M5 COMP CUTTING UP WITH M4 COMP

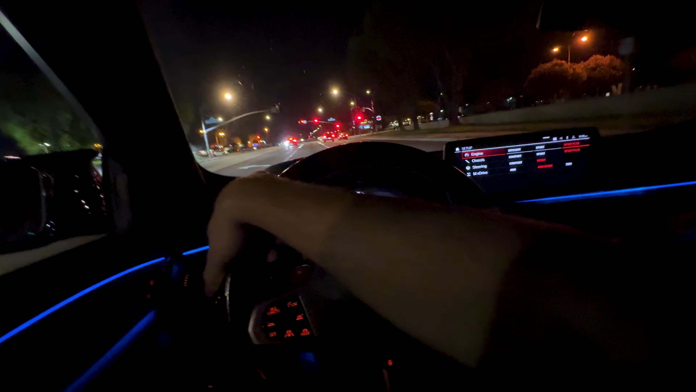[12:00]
One day, boys, one day. Just keep grinding, bro. Keep freaking grinding. Maybe a year or 2 years from now. There's a Porsche dealership we go to every first Saturday of the month.
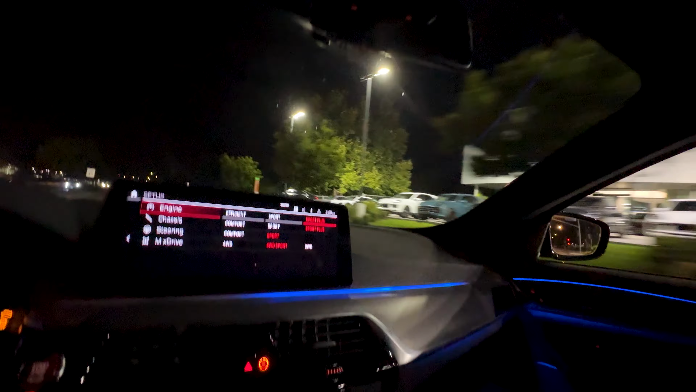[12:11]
BMW and Mercedes-Benz dealership right over here. I hope the gates are open, bro. I'm trying to look at a car right now. Yeah, it is. Let's go. Dude, is that M8?
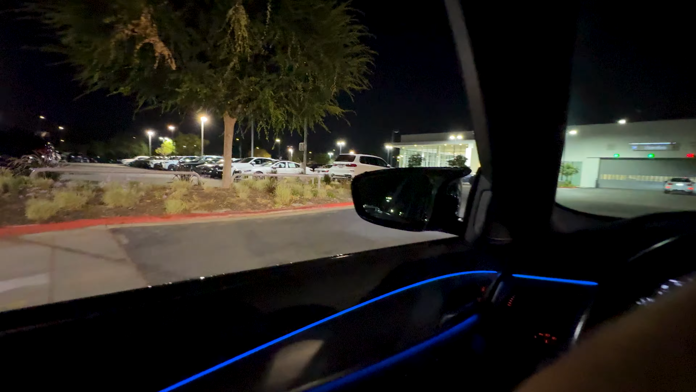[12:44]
Bro, there's way more like M cars than I'm used to seeing. Dude, last time I was here, there was like nothing on the lot. I think that's like a 2023. No, that's a new one.
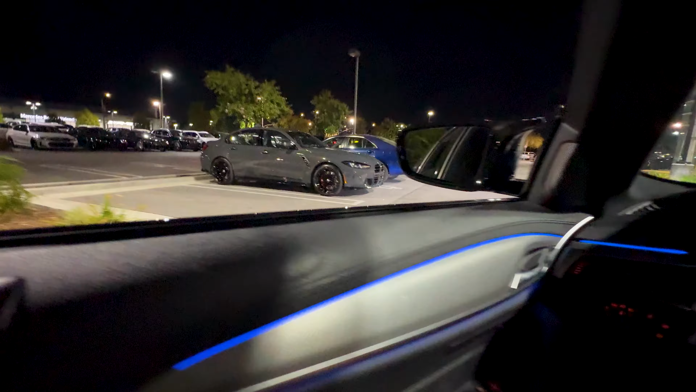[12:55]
It has older headlights though. The one with the new headlights are over here.
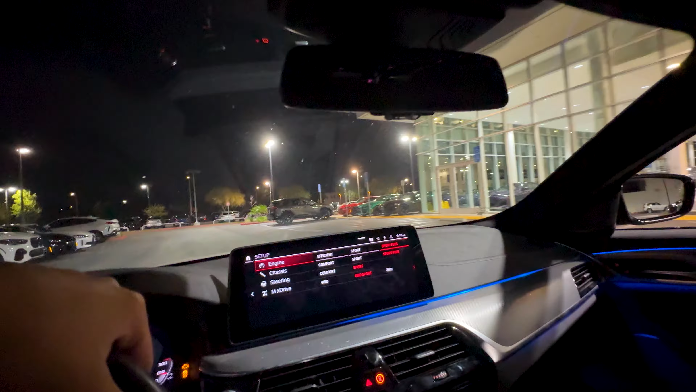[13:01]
Or not headlights, sorry, the rear lights. The rear lights are different. Headlights are different too.